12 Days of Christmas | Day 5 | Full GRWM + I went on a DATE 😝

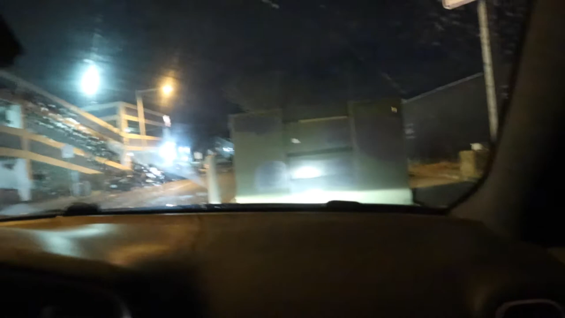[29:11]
Oh. What? I just put the wipers off. Oh. Well, they can still see the wetness. Y'all can still see the rain.